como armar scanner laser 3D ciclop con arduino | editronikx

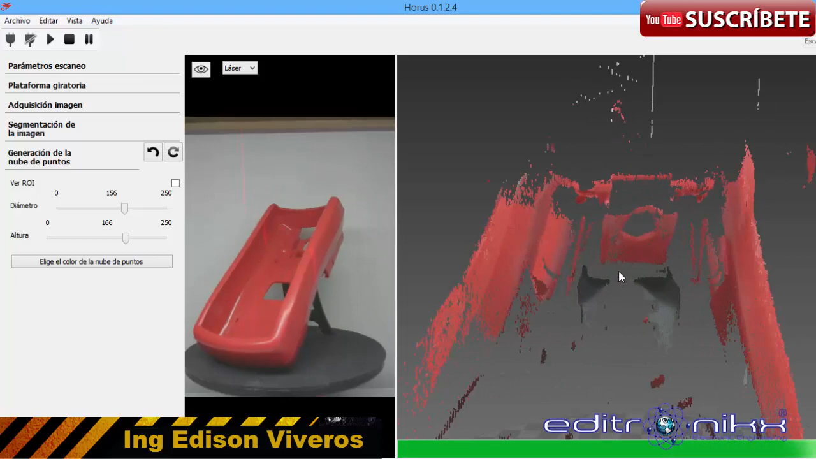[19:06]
Aquí podemos observar el objeto completamente escaneado.
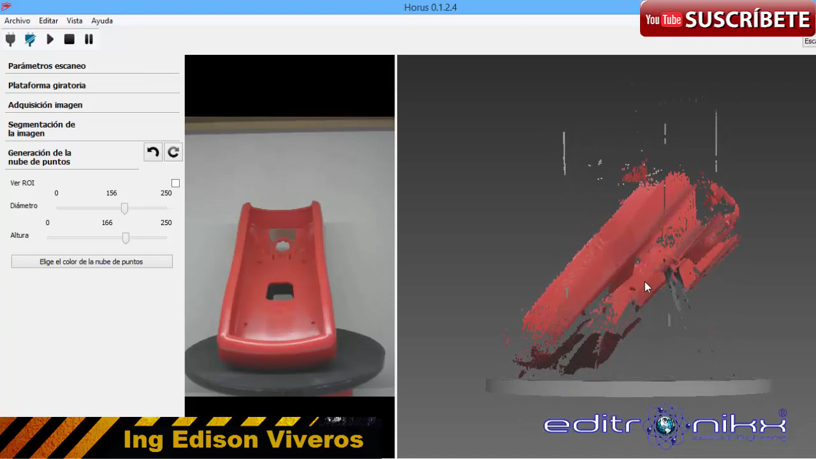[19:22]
Estos errores que salen son a causa de la calibración. Hay que reconocer que esta impresora es muy susceptible a cambios de luz, contraste, color, por lo cual se recomienda siempre utilizarla o primero optimizarla. Cuando ya la tengamos optimizada, ya la podemos utilizar de forma adecuada. Por ejemplo, podemos observar las líneas blancas que están en la parte superior. Esto es ruido, que simplemente detectó colores donde no los había.
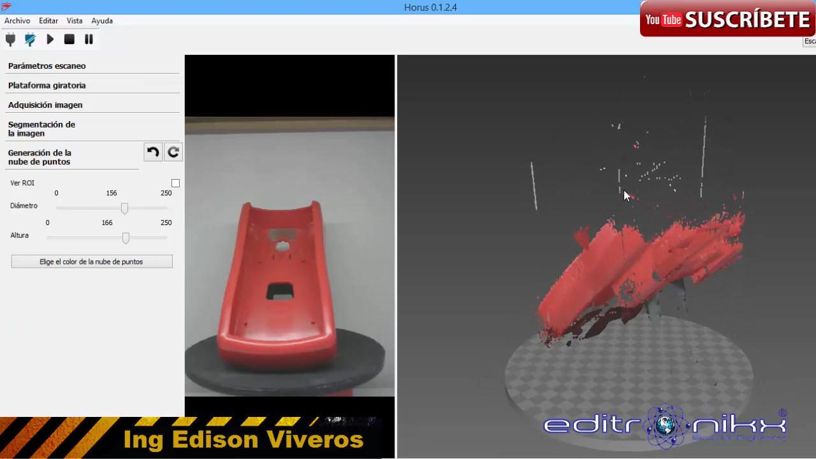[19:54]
Trató de ir dando la forma, pero en algunas partes se perdió.
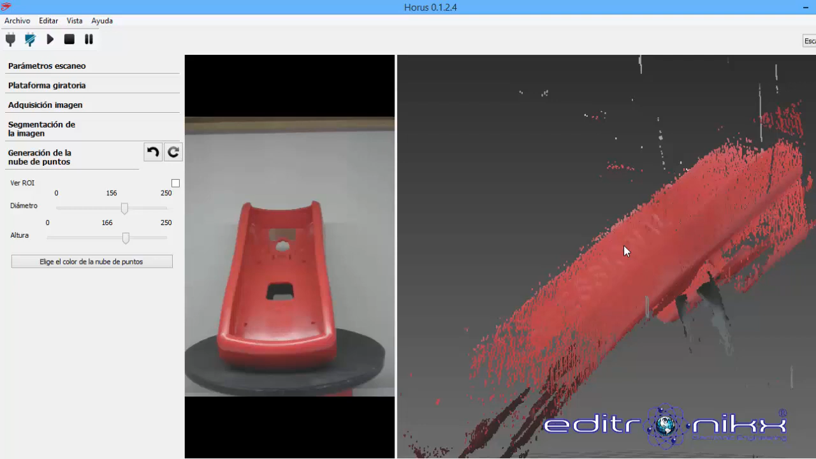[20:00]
Y en este caso, aquí sí se alcanza a apreciar que dice Professional Insisto, esto depende simplemente de la configuración. No tiene nada que ver con el escáner como tal. Hay objetos que se los puede escanear muy bien y si cambiamos los pasos del motor podemos escanear con mayor precisión. Como se pueden dar cuenta, es una forma muy sencilla de utilizar este escáner.